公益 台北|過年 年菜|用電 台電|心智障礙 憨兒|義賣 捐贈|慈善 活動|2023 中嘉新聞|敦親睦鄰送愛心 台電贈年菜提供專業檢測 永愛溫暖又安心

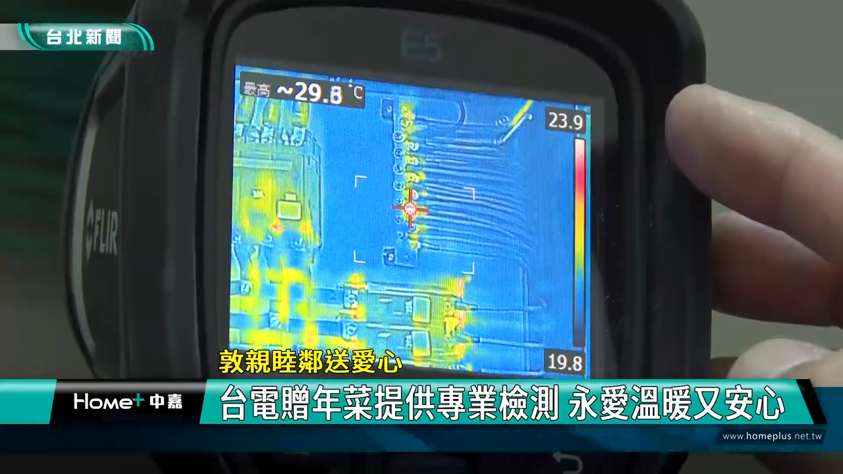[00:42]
On screen: max 29.8°C
看起来是有温度有高一点可是它跟周温相对的这个温差率也没有很大所以说是正常的这是台电台北市区营业处举办的公益敦亲牧林